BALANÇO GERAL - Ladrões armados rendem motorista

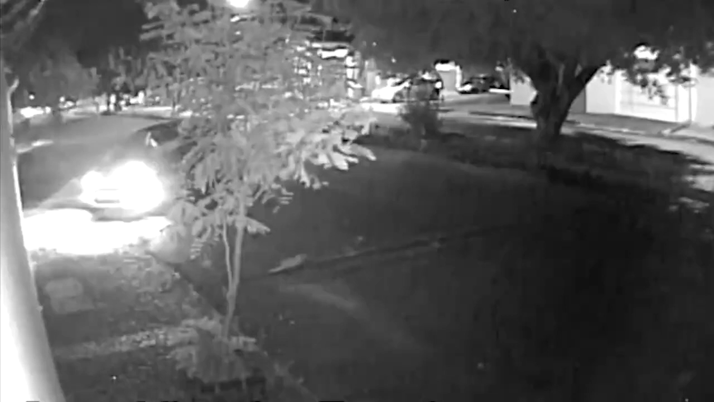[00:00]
Veja estas imagens. O morador de um prédio espera o portão abrir para entrar na garagem de casa. Logo atrás vem um outro carro. Uma dentista está nele. Enquanto ela aguarda a reabertura do portão, que tem dispositivo de segurança, chegam dois assaltantes. Um deles está armado. A motorista é rendida. Ela ainda consegue pegar a bolsa e sair do veículo.